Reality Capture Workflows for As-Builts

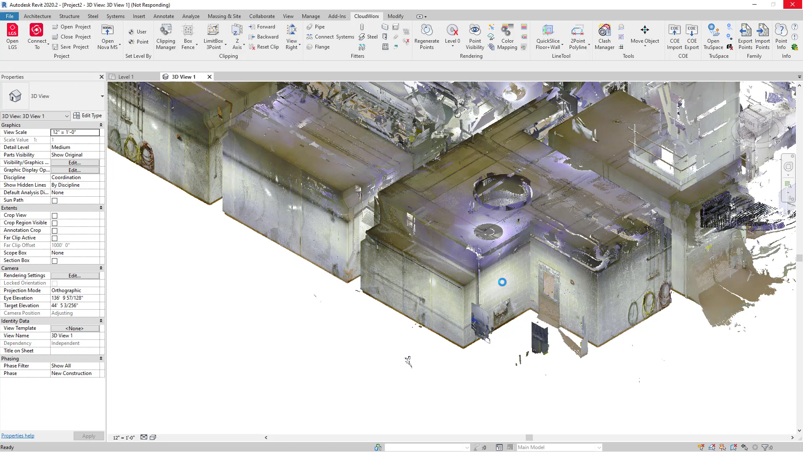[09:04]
I'm going to do that by selecting the lines tool and saying quick slice. And I can pick one wall and then the other. It looks like my point cloud has disappeared. However, when I do a zoom extents, I can see the entire cloud.
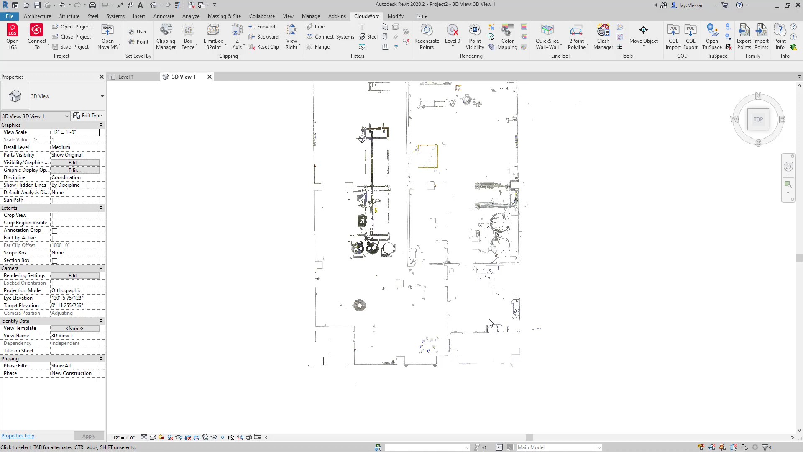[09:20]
I'm going to look at the point cloud. I'm going to take and use only a small portion of this space.
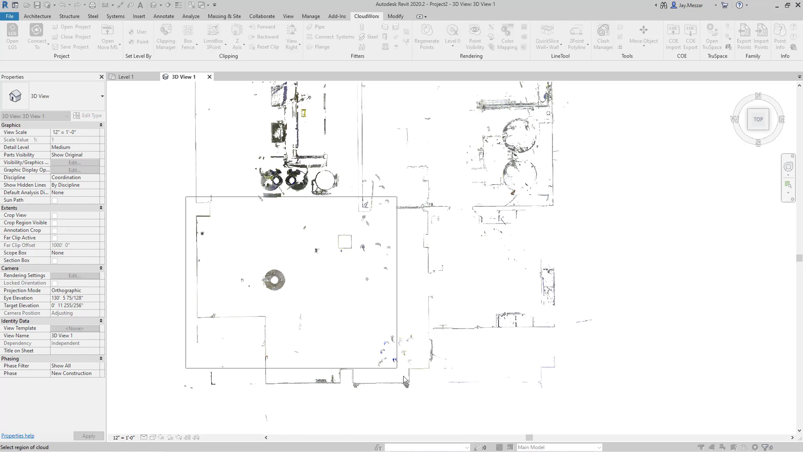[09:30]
Using this smaller space, I'm going to then decide that I want to start drawing out where the walls might go. I'm going to use the two point polyline tool. Where I can just simply click on each wall that I want to use.
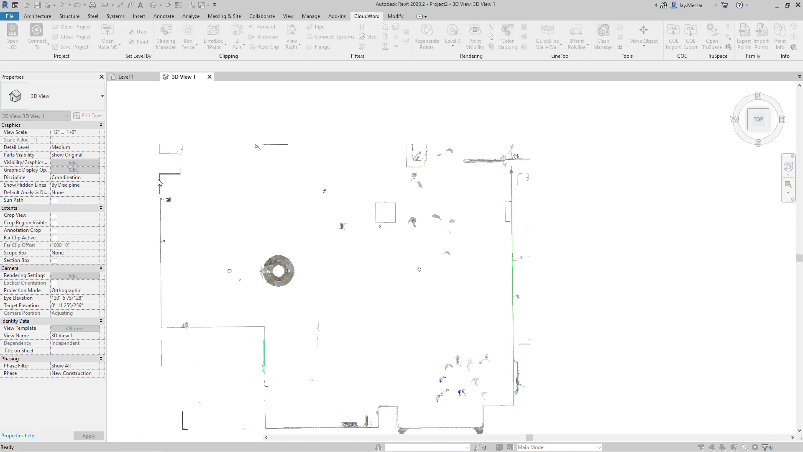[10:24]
From there, I'll simply end the command and once again tell the software I'd like to go from level one to level two and pick the type of wall I'd like to use.
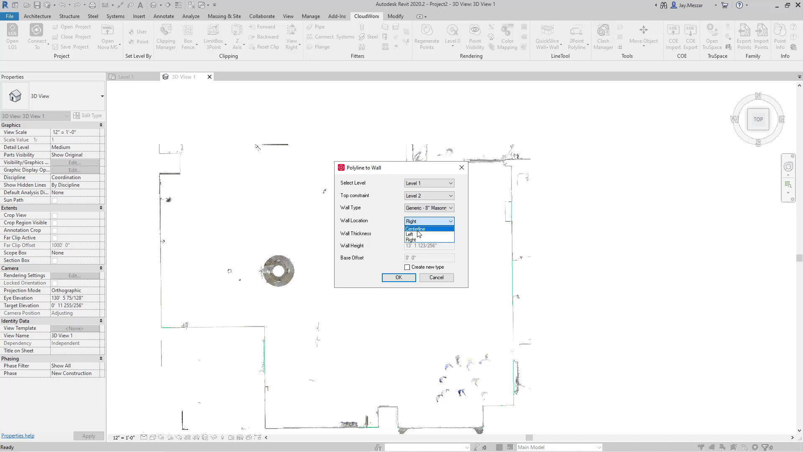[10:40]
I can then use my Revit commands to do any adjusting I might like to accomplish.
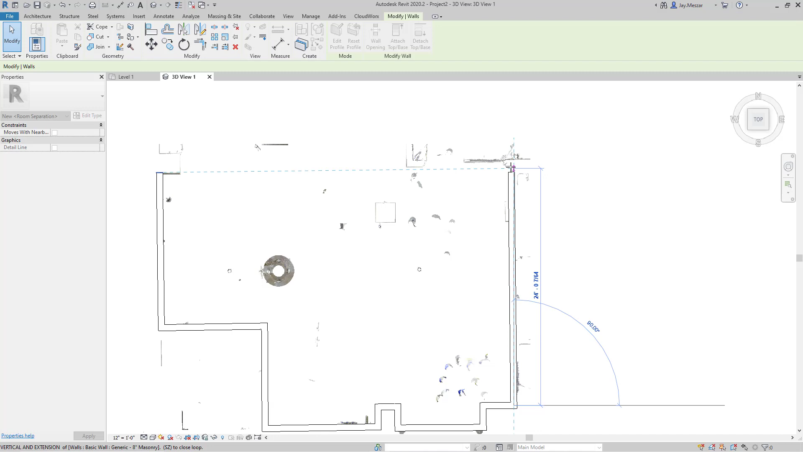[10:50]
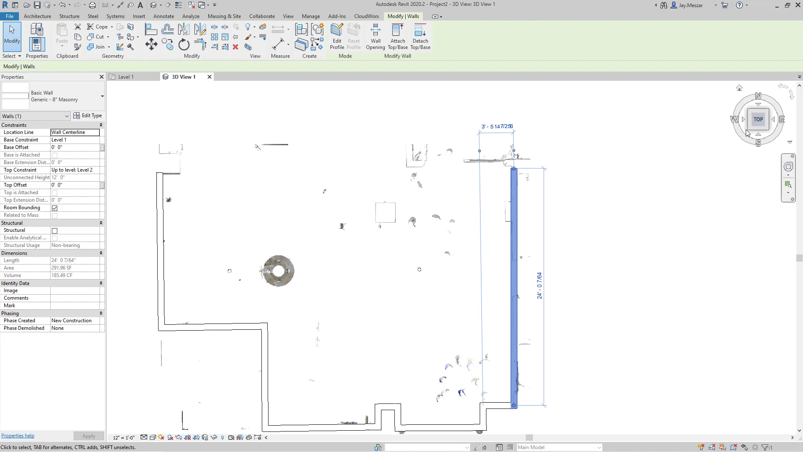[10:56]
And as I spin this into 3D, we can see that the object created are in fact Revit objects.
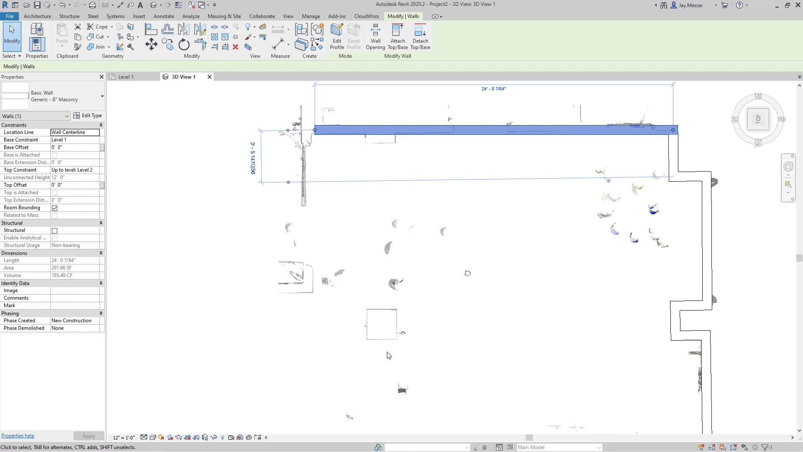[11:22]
In my command, I'll go to Cloudworks,
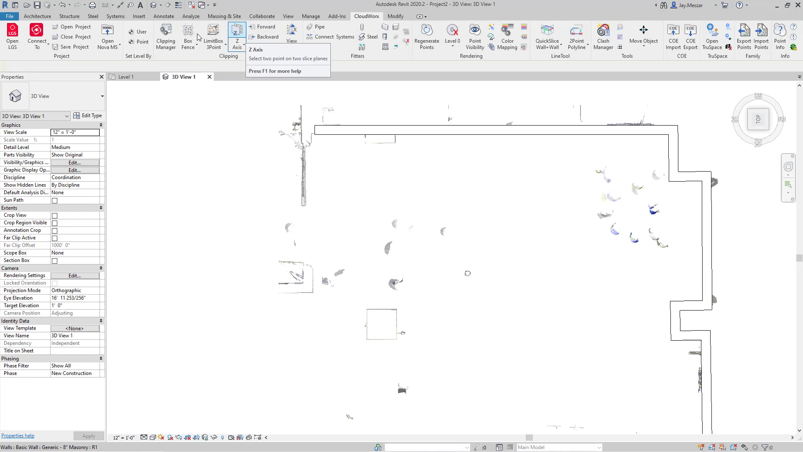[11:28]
do a box fence, and just simply pull out just that wall.
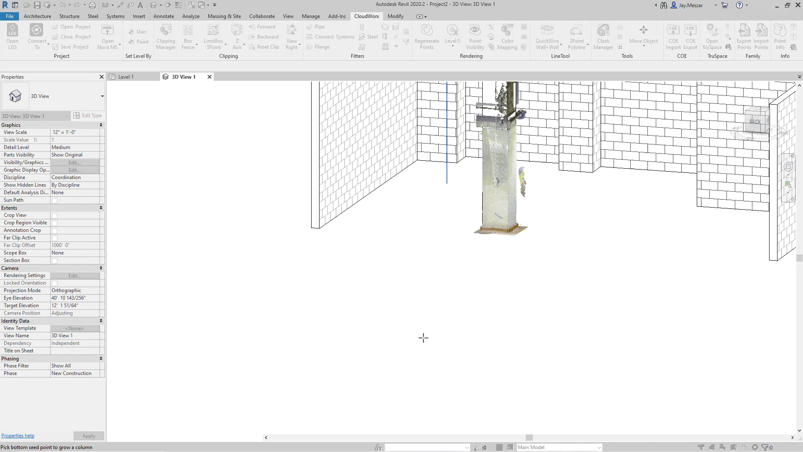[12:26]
Once completed, I now have a model column.
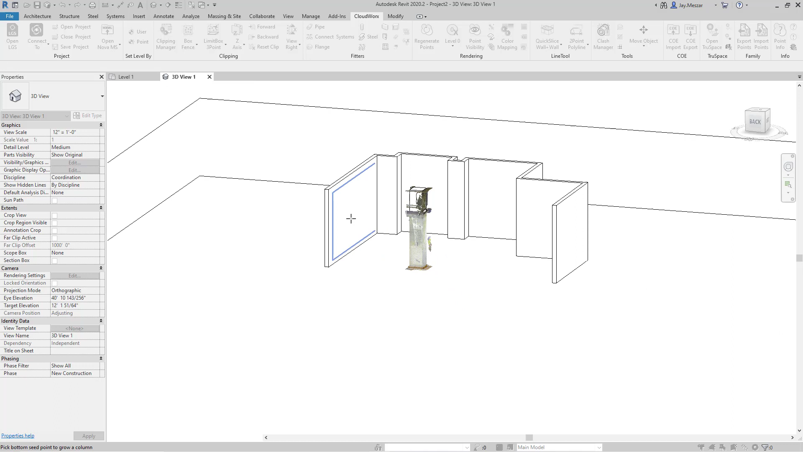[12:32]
Now, in order to make this look a little better,
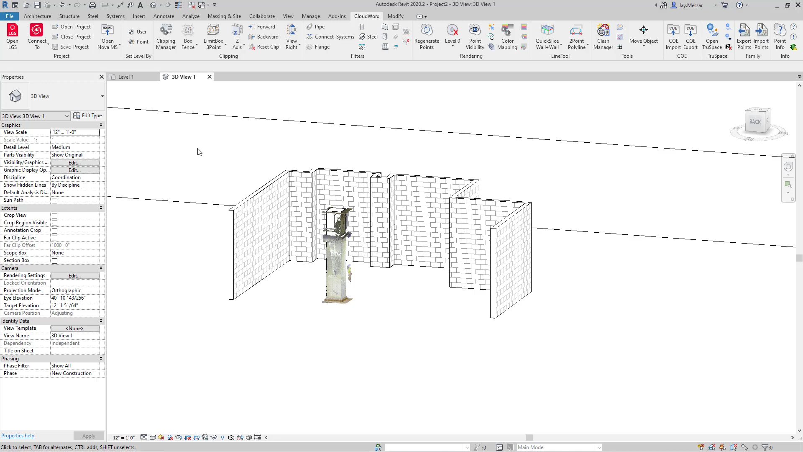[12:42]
I'm going to go ahead and delete these objects.
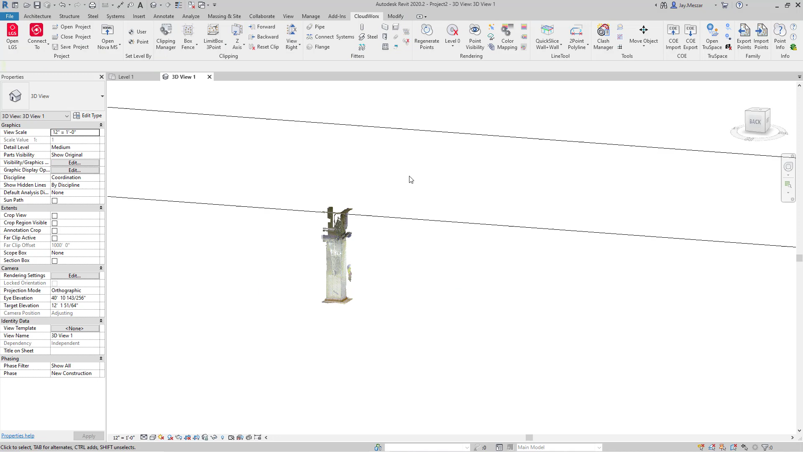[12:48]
And I'm going to go back to my Clipping Manager and unclip everything.
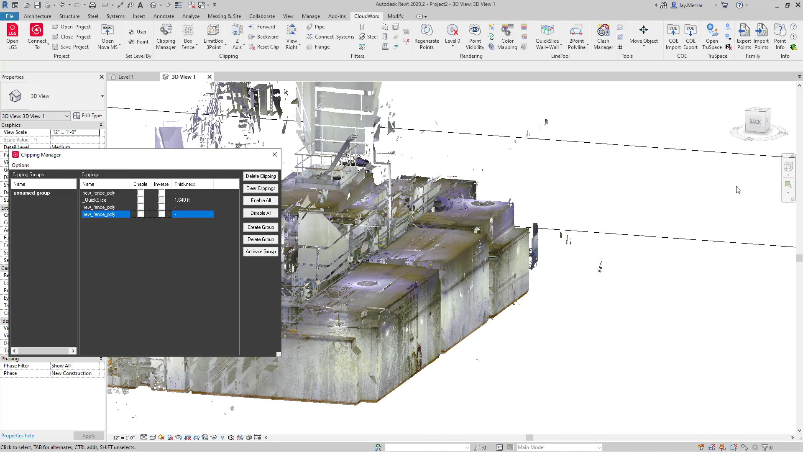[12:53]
And then I'm going to use an actual Z-axis clip just so I can see down inside the space.
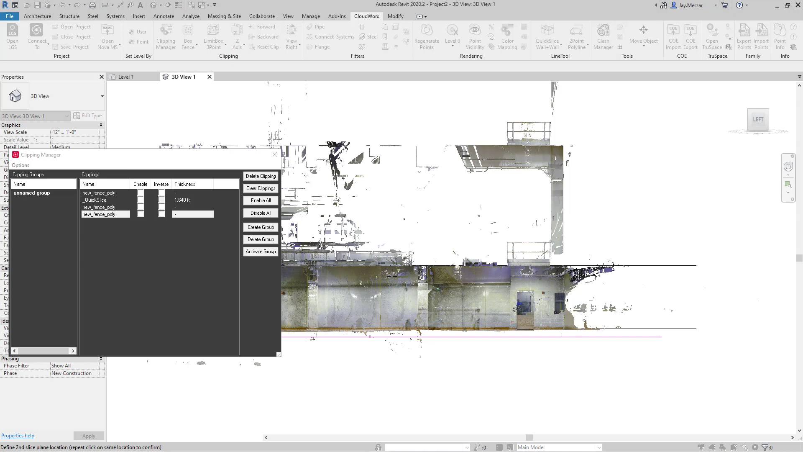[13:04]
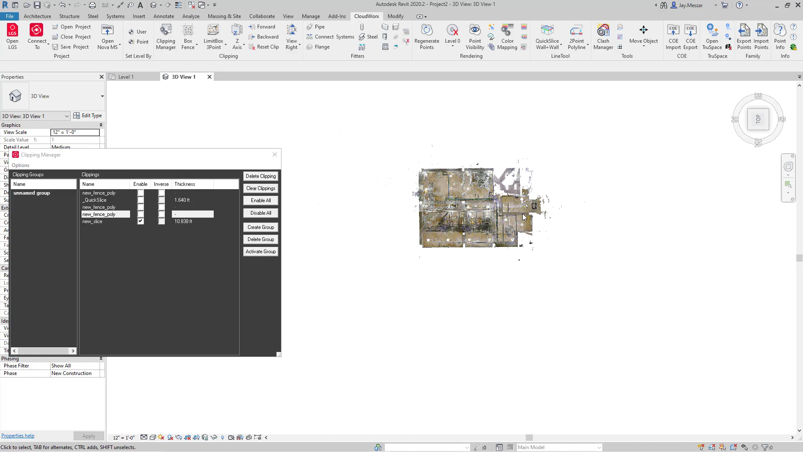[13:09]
And decide if I'd like to model any other types of objects.
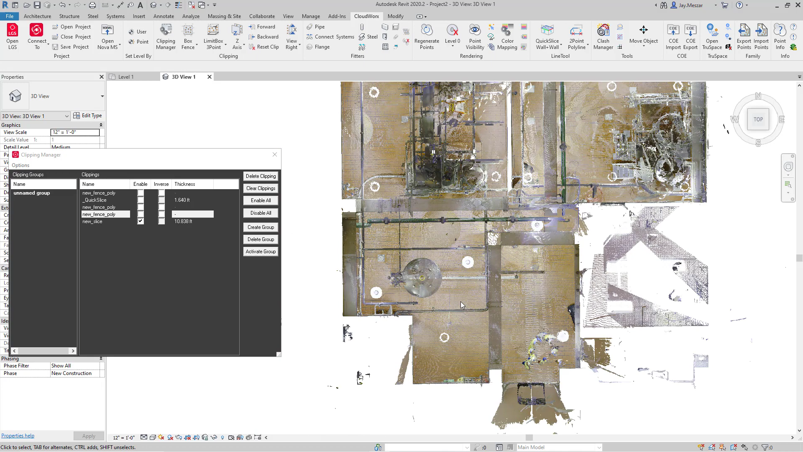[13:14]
We can see here, in this space, there's a series of pipes. Now, if I'd like to model this piping, I can come to the fitters once again. Choose the pipe tool. Select any pipe type I might want to use. Its segment, what level it's on, and what its system type is.